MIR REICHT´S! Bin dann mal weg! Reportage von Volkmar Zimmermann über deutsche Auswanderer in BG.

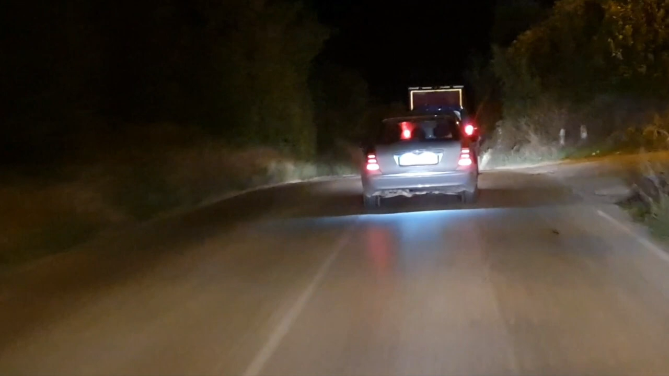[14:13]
Kurz vor Vidin ist die Autobahn für uns wieder zu Ende. Inzwischen ist es dunkel, es geht über eine Landstraße, die hier noch viel schlechter ist als in Rumänien. Es sind viele Lkw unterwegs und dennoch kommen wir gut voran.